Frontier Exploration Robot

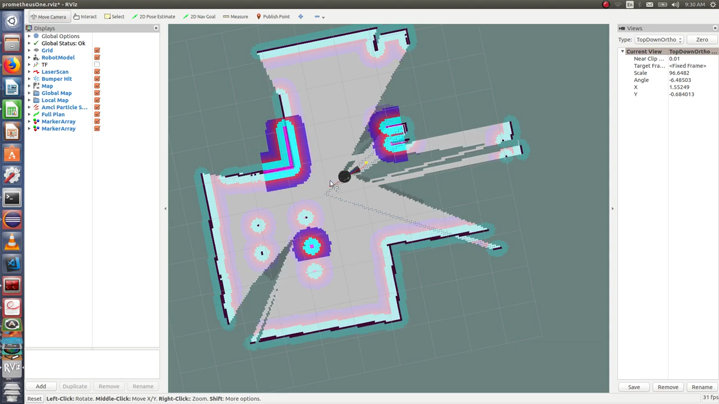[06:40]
Now it has found a frontier and it is navigating to the frontier. This process runs over and over again until the entire map is completed.
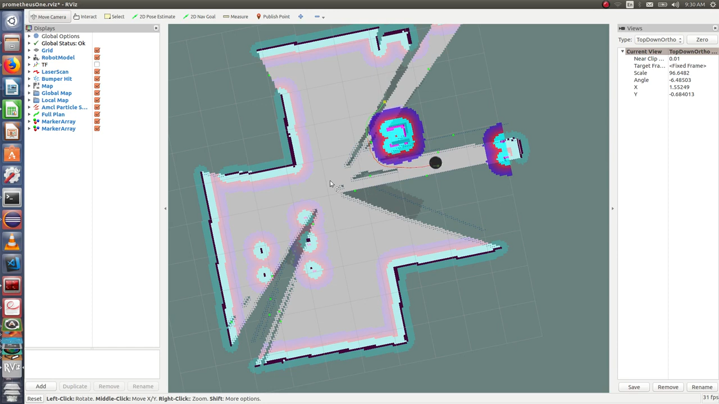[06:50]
As this takes some time I have a video which will explain all the important concepts.
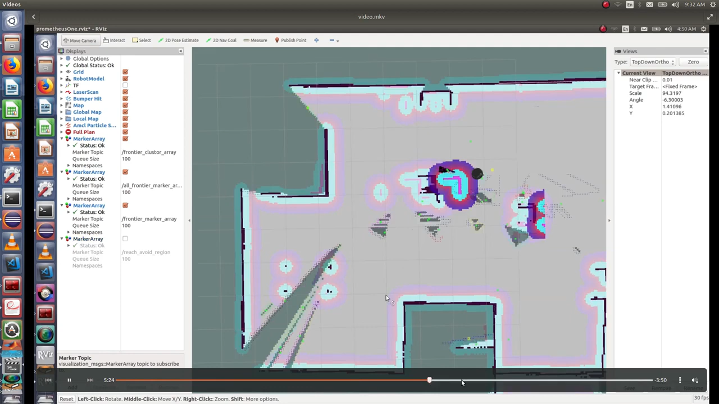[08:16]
Slow and steady the entire robot covers the whole map.